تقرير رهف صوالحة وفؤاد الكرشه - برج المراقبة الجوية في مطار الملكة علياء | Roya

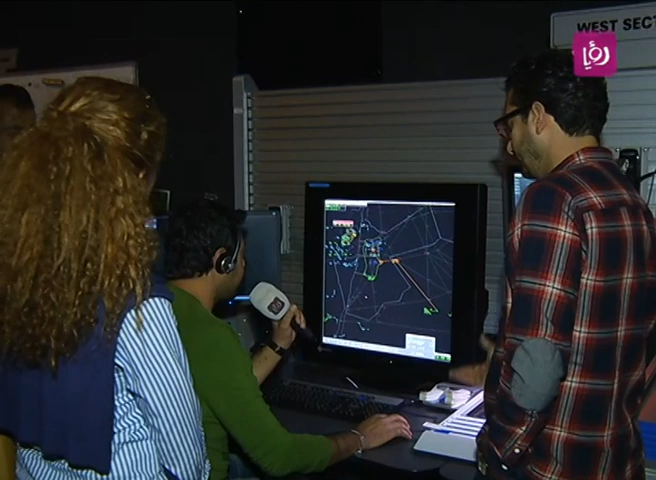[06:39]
اه ياس اكيد بس بعد اذنكم تدين 542 امان كونتكت ابروتش 128
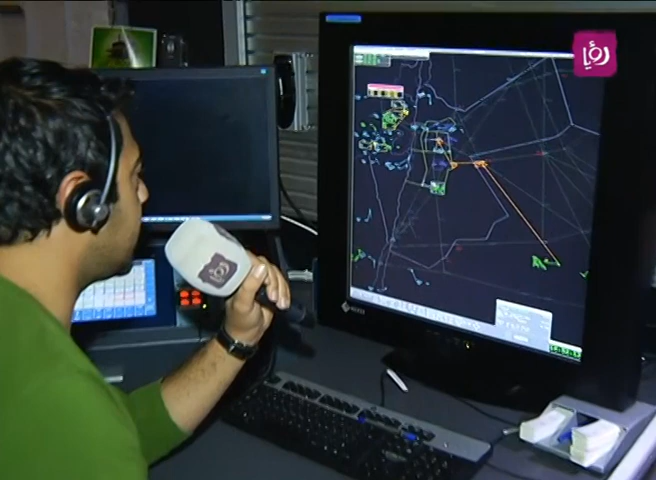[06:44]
نالر قريب في طيارة كانت على وشك الوصول بس فؤاد اسئلته طبعاً ما بتخلص لهيك اتطريتها عطاً
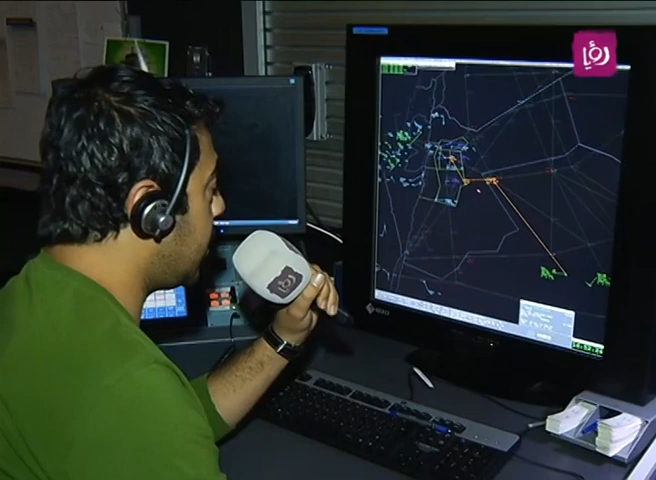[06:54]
اتطريتها عطاً اكيد اه ياس الظروف الجوية كتير كتير كتير
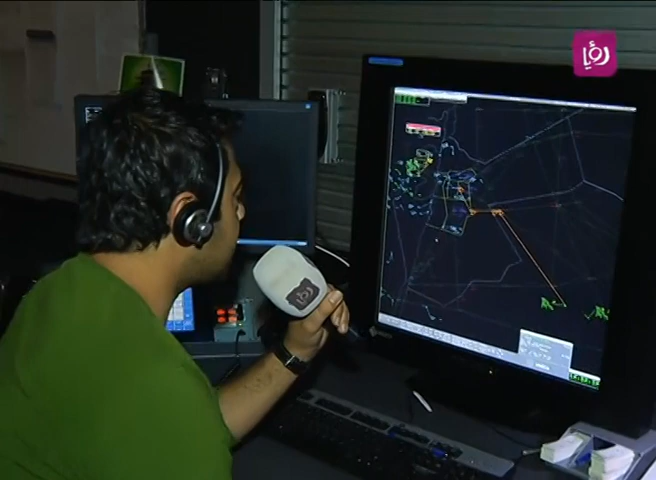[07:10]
الطيار بيكترينجز اروند طبعاً انا ما حكتلكم هاي اللاينز السفر تقريباً او الخضرخان او هم الروتس اللي المفروض يمشي عليهم الطيارات يعني مش باي مكان او باي